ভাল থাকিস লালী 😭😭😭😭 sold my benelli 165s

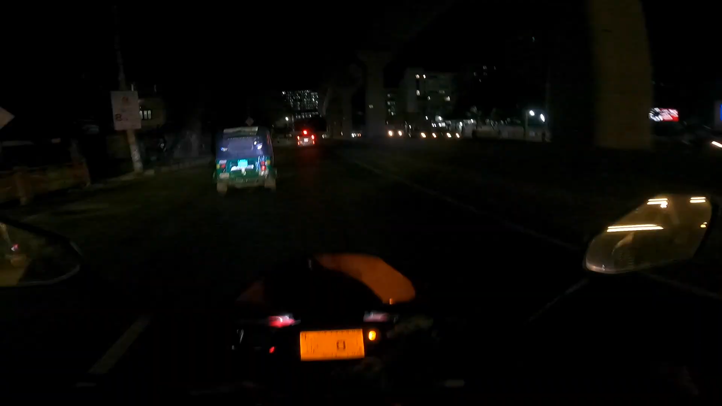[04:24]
এরকম যদি রাস্তা হয় তাহলে আর কিছু লাগে, ঢাকা শহরে যদি এরকম রাস্তা হয় তাহলে মনে হয় না জ্যাম থাকবে, আশা করি।
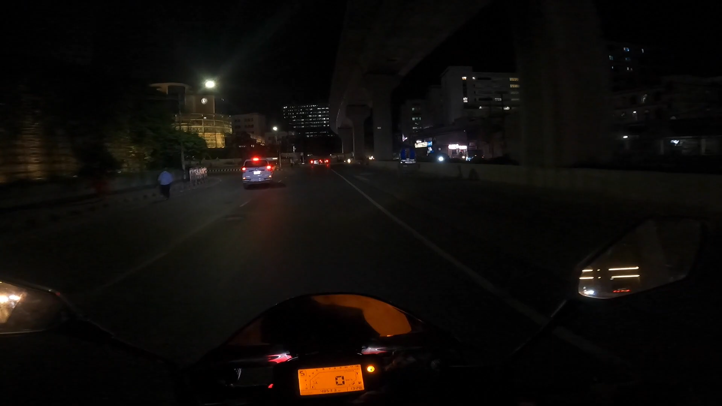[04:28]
এরকম রাস্তাই খুঁজে এসেছি, যে এরকম রাস্তা যদি থাকে তাহলে মোটামুটি জ্যামও ফ্রি থাকবে।
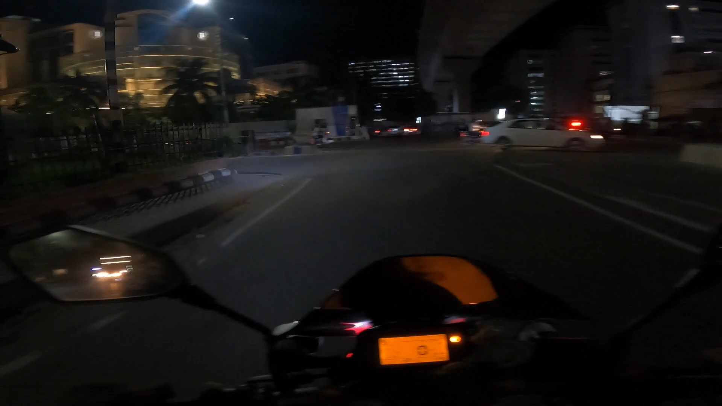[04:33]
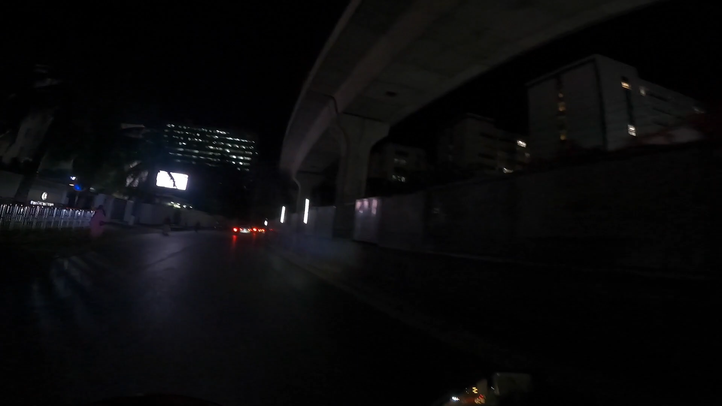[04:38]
আর এই সাইডটায় কনস্ট্রাকশনের কাজের জন্য এখন মেট্রো রেলের কাজ চলতেছে,
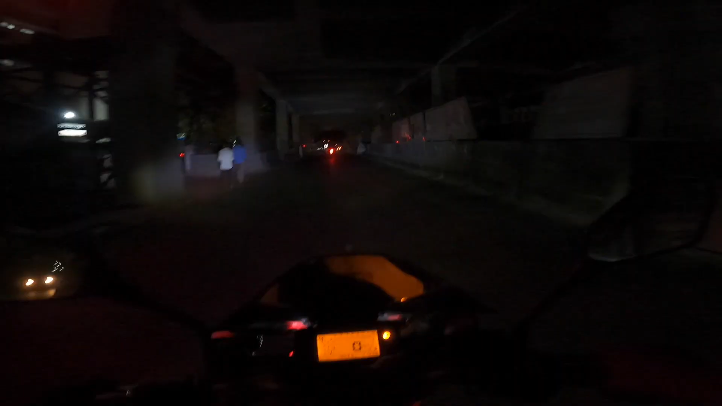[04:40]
তাই একটু লাইটিং কম মনে হচ্ছে।
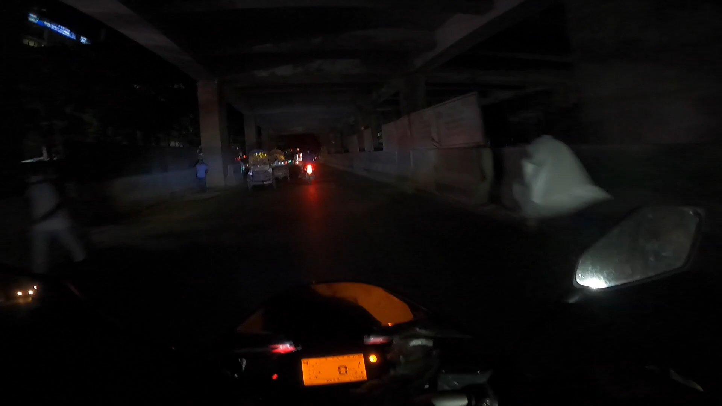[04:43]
আমরা মোটামুটি কাছাকাছি চলে আসছি,